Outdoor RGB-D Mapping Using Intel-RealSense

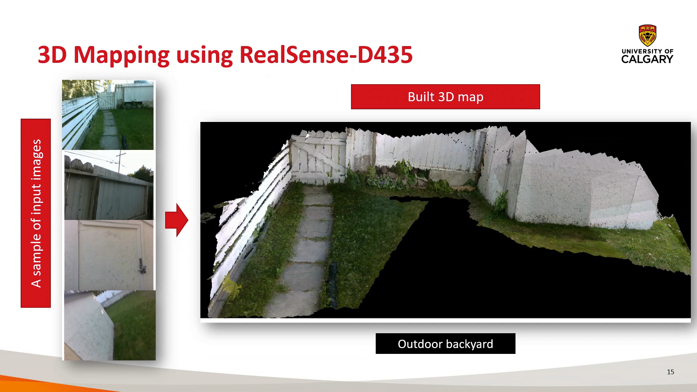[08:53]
of input images so then the right side you will see the estimated 3d map so in the next image you can see uh we in the left side you have you can see the estimated camera trajectory and the right image you will see the estimated 3d model so the first one is in do case so because we we did it for to compare the compare the
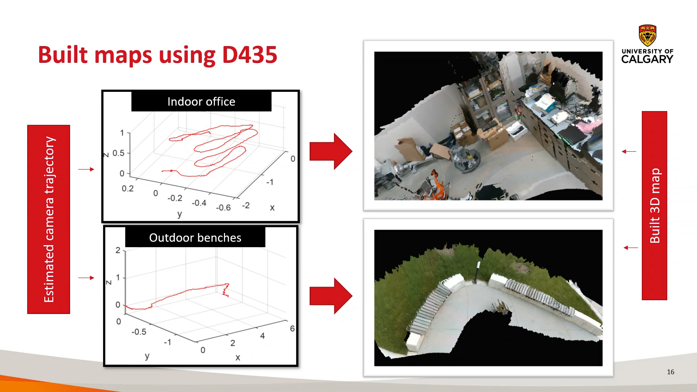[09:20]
performance with the inter real sense and kinect so so in the second one you will see the the outdoor environment so it is a small uh small scale environment uh in the next one you will see like the same one and the third one is like it's a more challenging data set because as you can see uh it is just foreign table so it is a low texture and the uniform texture so in this case actually it's very hard to uh distinguish find rgb correspondences so in this case we mostly
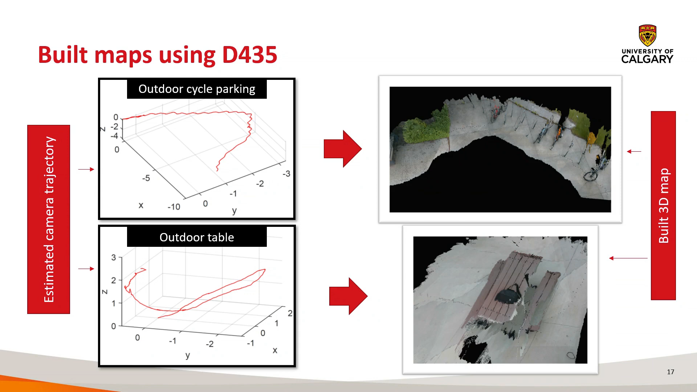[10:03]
works with icp alignment that means the point cloud alignment so even with this challenging data set actually algorithm gives a pretty decent output so if we just compare with because uh no benchmark data sets available for inter